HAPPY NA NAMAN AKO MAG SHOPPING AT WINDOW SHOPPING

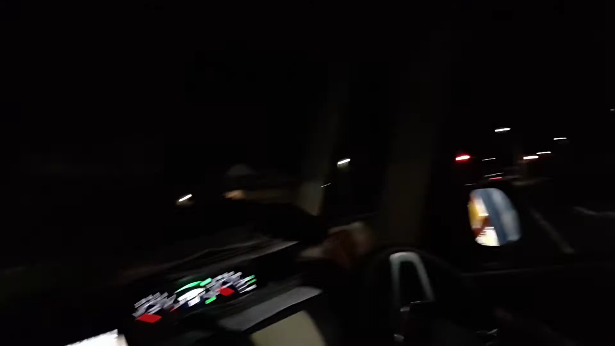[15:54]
Pauwi na kami. Ayan. Gabi na, hindi nyo na makita ang daanan namin.
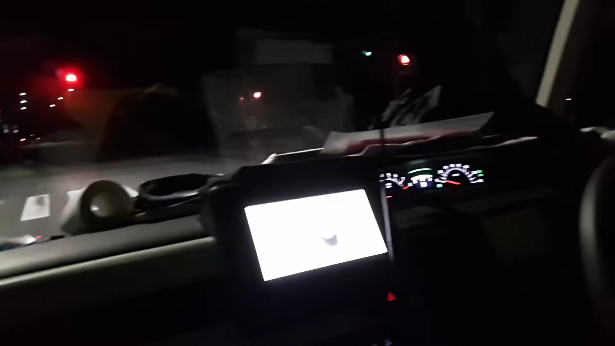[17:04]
Kaya masyadong makitang ilaw. Hindi masyadong mailaw dito. kundi ilaw ng kotse lang.